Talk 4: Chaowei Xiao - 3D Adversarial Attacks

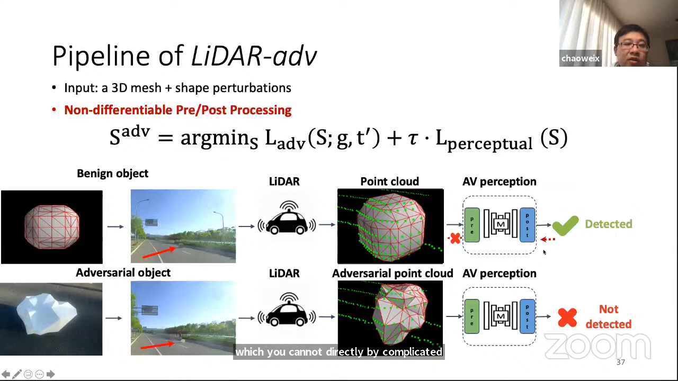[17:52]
which you cannot directly back-propagate the adversarial gradient from the output of the machine learning models into the input 3D object. So, for example, for the AV perceptual system, it has a lot of, like, non-differentiable print processing and post-processing. So, in order to do it, we use some, like, approximation functions to make them differentiable. In this case, we can back-propagate the gradient from the input of the machine learning model to the point cloud. And also, the gradient from the point cloud to the object is also,
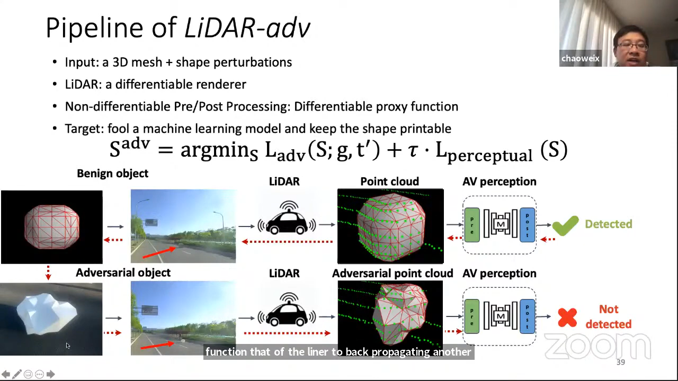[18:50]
like, differentiable, like, renderer to simulate the functionality of the LIDA to back-propagate the gradient. And by doing all of these things, we can generate an object to attack the LIDA perceptual systems.